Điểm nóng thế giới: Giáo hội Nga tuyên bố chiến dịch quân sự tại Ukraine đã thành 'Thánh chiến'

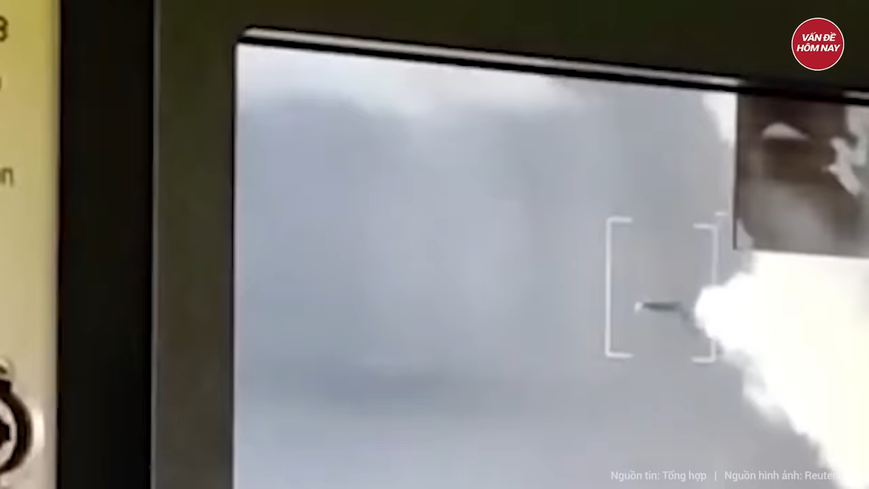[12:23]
Lực lượng phòng không đã bắn hạ hơn 10 tên lửa Trên bầu trời cảng Sevastopol